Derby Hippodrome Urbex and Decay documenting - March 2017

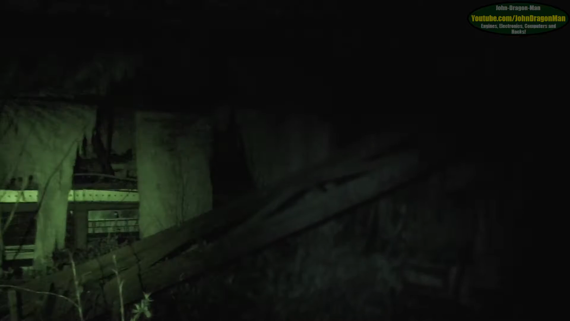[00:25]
Both of my torches have got problems. You can't believe that the old...
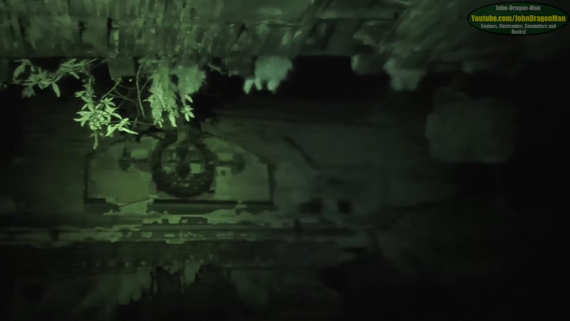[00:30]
Seems some of the old lights are still here. That's pretty crazy when you look at it.
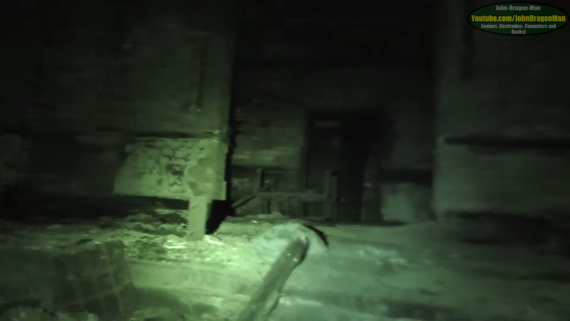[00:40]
See, it's been burned down many times. There's been fires here quite a few times. I've got my camera set to infrared night mode.
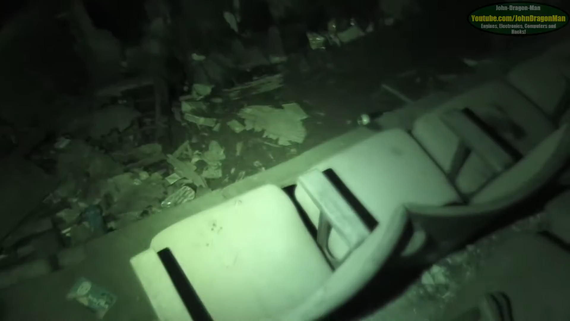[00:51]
It's impressive that some of the seats are still here. And how long has this place been closed for? Even the carpet's still here. Quite impressive, really. And I don't know when this place was shut down. I'm trying to worm my way to this doorway over here because that seems to be where the other people in my groups disappeared to.
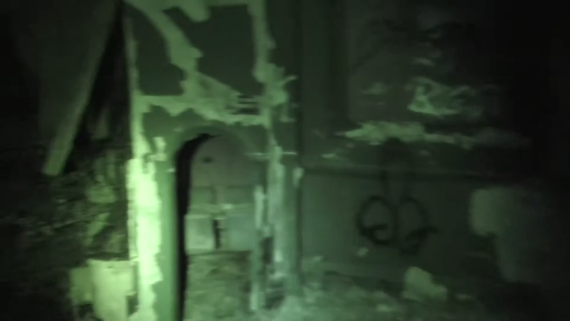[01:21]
So at the moment, you could say that I'm on my own.
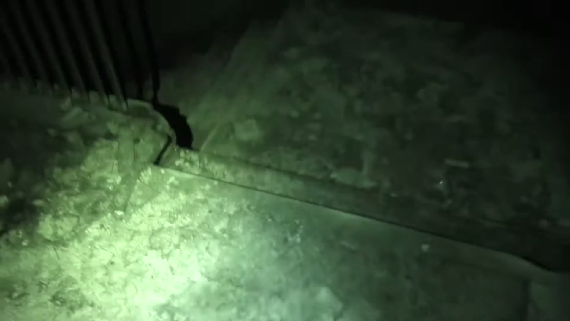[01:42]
Now this place was so big. Oh, them guys are down there, aren't they?
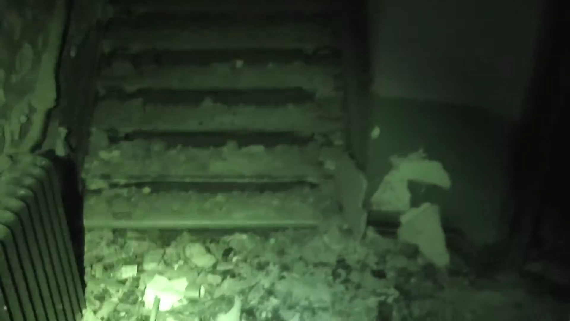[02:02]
Chains and stuff on the floor.
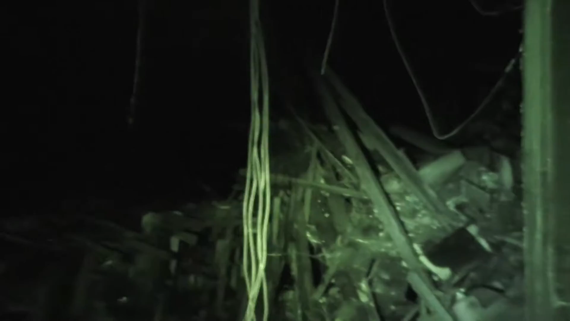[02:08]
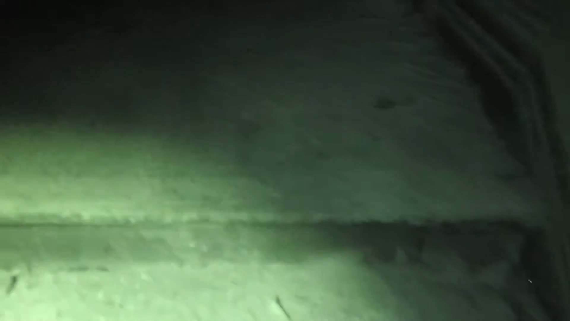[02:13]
Yeah, you guys walked off and left me. Yeah, well, I'm setting my camera up. Well, this is like a scene out of Silent Hill, isn't it, eh? Only thing I fear is other men.
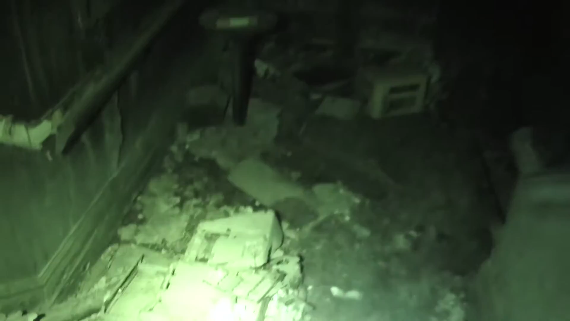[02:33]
It's a shame that they smashed up the old light. It just looks like an old till.
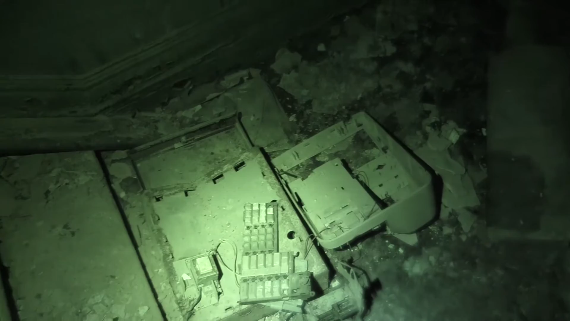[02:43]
Or something from many years ago. Wonder what's down there. I'll have a look in a minute.
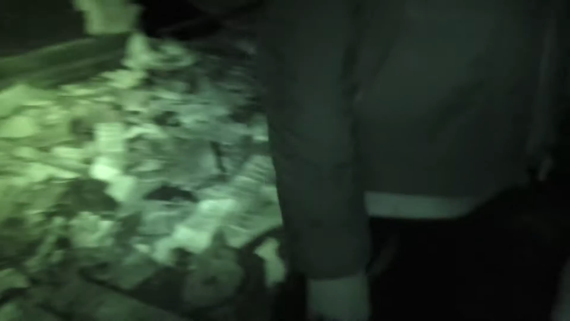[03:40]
On the street, I've got upstairs. Yeah, please. This was a room. It's all been burnt out, sadly.
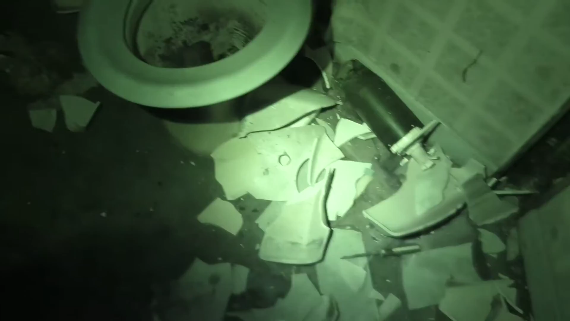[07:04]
One can only wonder what that is. There's still bog roll in here. Surprisingly enough, it doesn't smell bad in here. Bad at all. It's fluorescent tube in here, no? Surprised none of that's been smashed up.
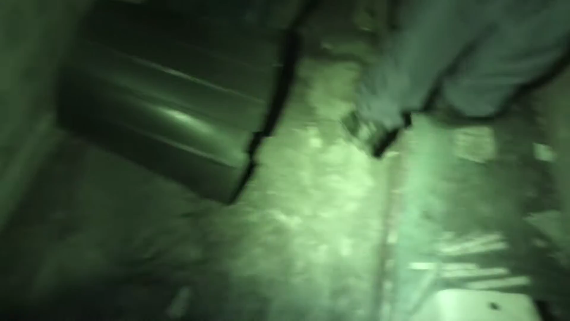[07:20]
Couple of thieves haven't been in yet. No, they haven't. Is that some of the original...
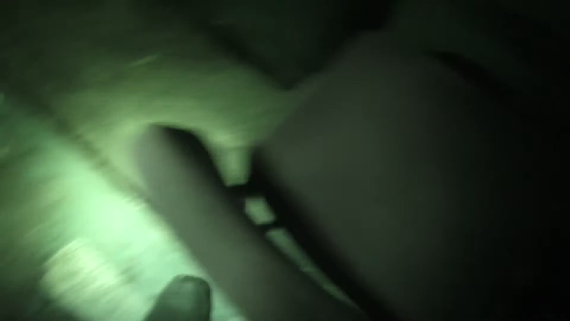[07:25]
Could have been there, some of the original tickets. Oh, it's a bingo.
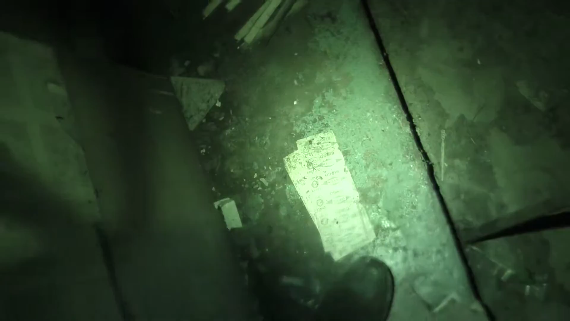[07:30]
Probably from this place did bingo. Watch out, it's covered in soot. Yeah, I can see. Yes, it's not in
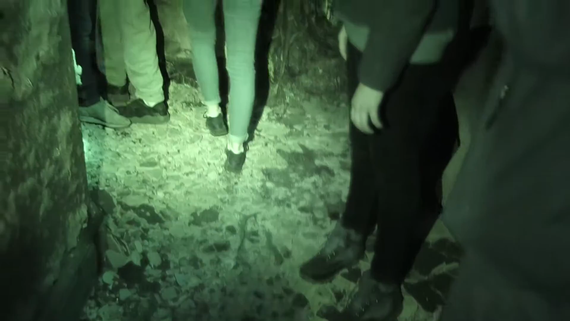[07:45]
there. Well, there must be some other toilet somewhere. Yeah, there's probably.
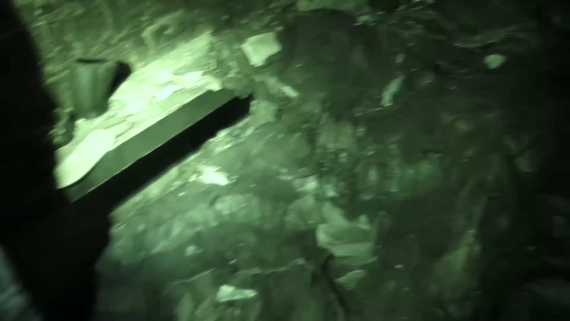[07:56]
Pliers. Put your throat on. Yeah, I've seen it already.
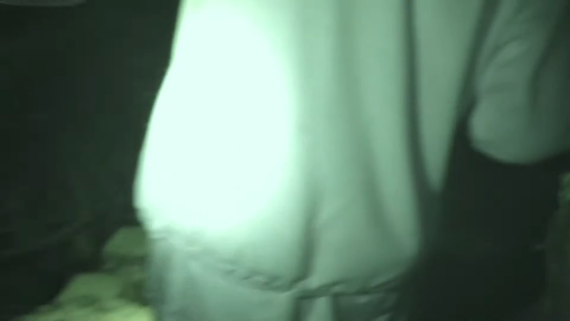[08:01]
There might be toilets across the way, guys. Then over there might be toilets. Mhm. Yeah. Right, I'll go and have a look. I'm just gonna have a look what she said.